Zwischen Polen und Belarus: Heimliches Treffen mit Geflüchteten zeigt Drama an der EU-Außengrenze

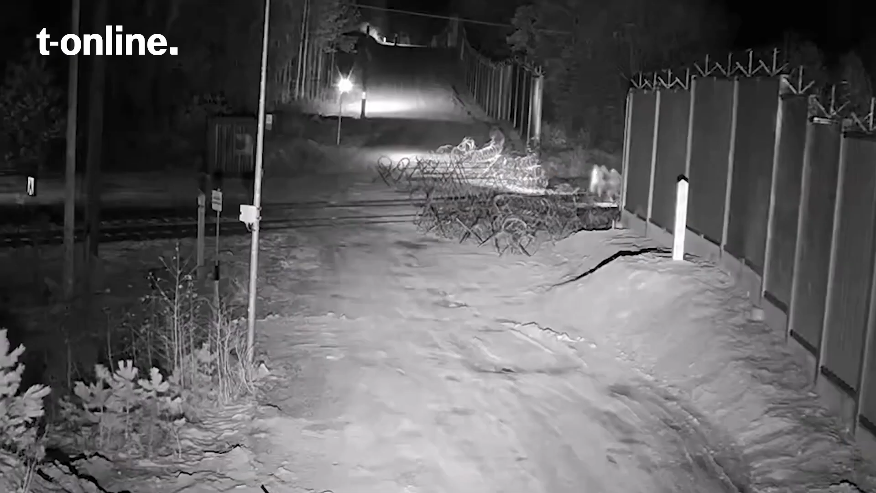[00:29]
Belarus versucht, die Menschen gezielt in die Europäische Union zu schleusen.
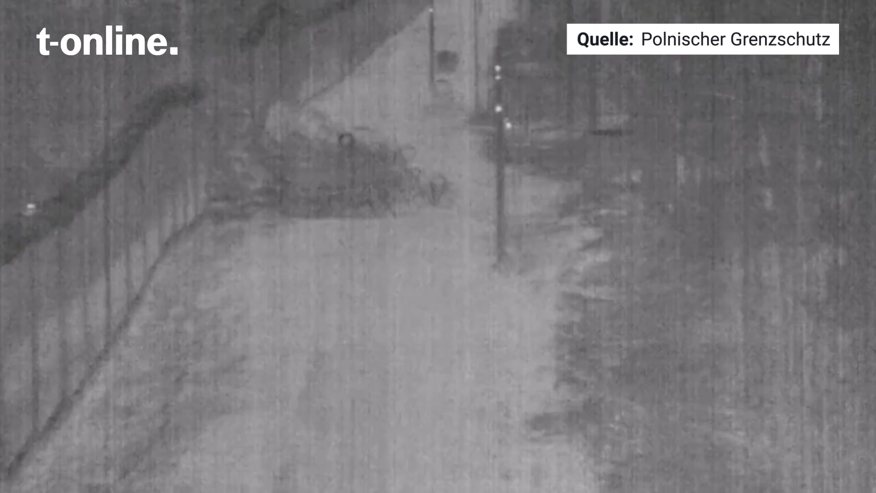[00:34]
Dieses Video des polnischen Grenzschutzes soll eine solche Aktion belegen.
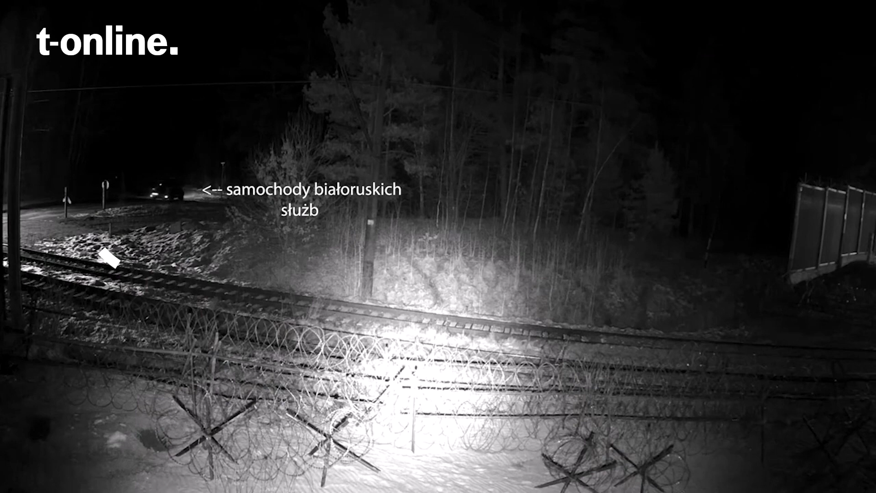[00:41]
Es zeigt ein mutmaßlich belarussisches Fahrzeug, das Menschen an die polnische Grenze bringt, wo sie über Bahngleise in das EU-Land gelangen.
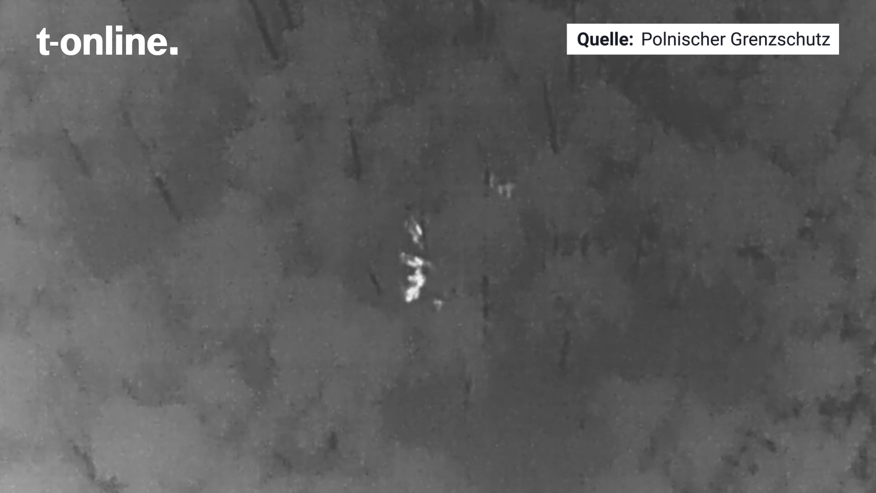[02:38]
So kann der Grenzschutz auch Migranten entdecken, die versuchen, sich im Wald zu verstecken.